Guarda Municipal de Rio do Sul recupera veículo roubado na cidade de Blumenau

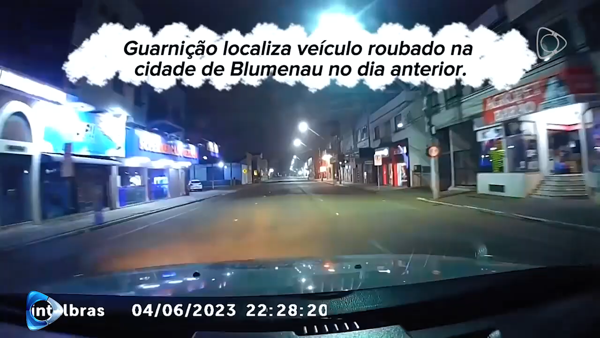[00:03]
em rondas pela avenida Barão do Rio Branco, visualizou um veículo com placas da cidade de Indaial,
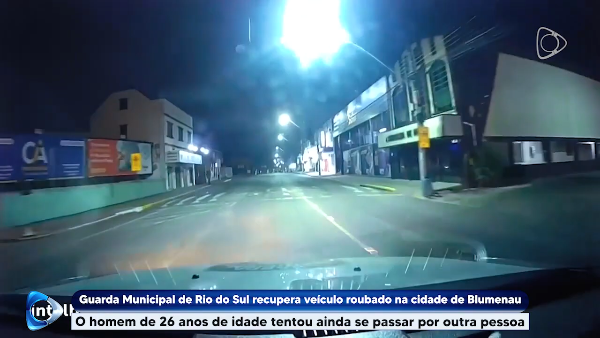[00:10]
no médio vale do Itajaí, transitando na rua CIS Brasil. Os agentes tinham conhecimento que o veículo havia sido roubado na cidade de Blumenau no dia anterior. Ao perceber que seria abordado, o condutor fugiu em alta velocidade pela contramão de direção na avenida Barão do Rio Branco e rua Rui Barbosa. Posteriormente, acessou a ponte dos Arcos, sendo acompanhado pela guarnição durante todo o trajeto.